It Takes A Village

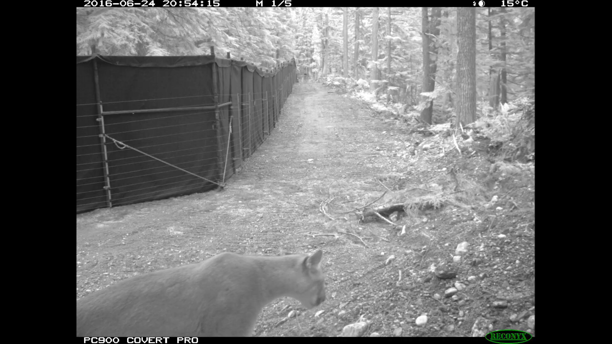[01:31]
We have it electrified to protect it from predators that may come through.